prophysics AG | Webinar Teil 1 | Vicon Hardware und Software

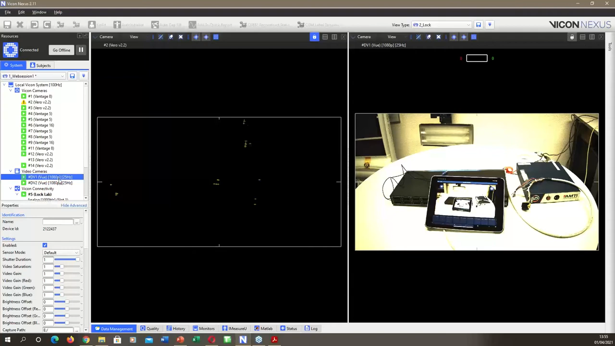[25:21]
Ja, okay. Gut. Und das ist jetzt das, was auf dem Tablet auch gesehen wird.